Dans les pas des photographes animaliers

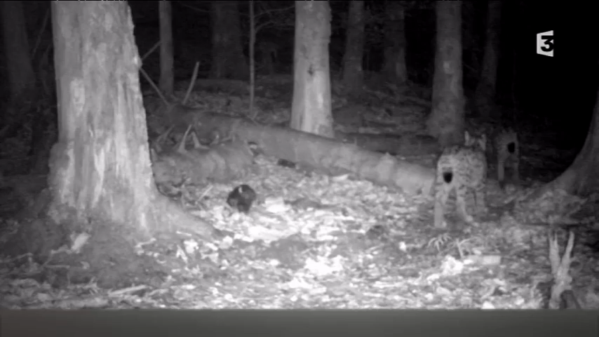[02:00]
Sur ces images, une femelle et ses petits, on distingue très bien l'arrière-train puissant du lynx boréal et les pinceaux de poils au-dessus des oreilles. J'ai essayé de suivre une femelle qui avait des jeunes, j'ai essayé de la suivre pendant pratiquement 5 ans. Et la plus belle rencontre, c'était ça, c'était un soir de septembre 2013.